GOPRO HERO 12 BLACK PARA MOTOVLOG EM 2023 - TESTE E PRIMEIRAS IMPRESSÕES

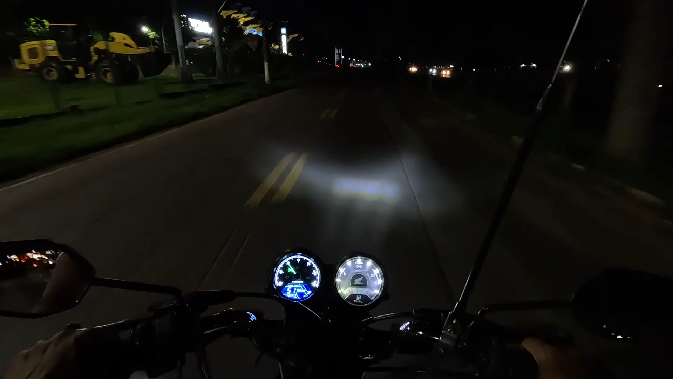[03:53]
captar legal aí as luzes todos os objetos claros que dava para pegar né que dava para captar ela captou tudo então ficou
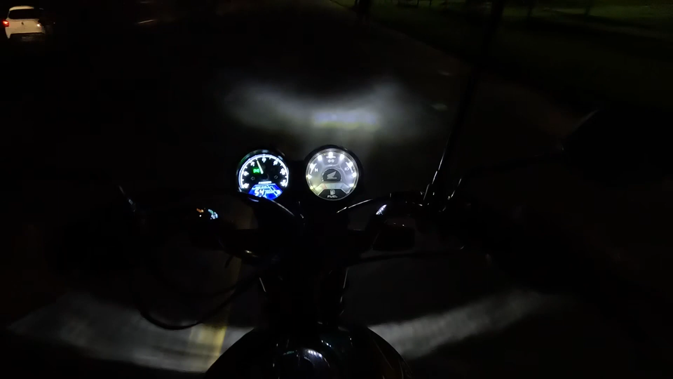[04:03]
bacana eu acho que a noite né também para gravar a noite em ambiente não iluminado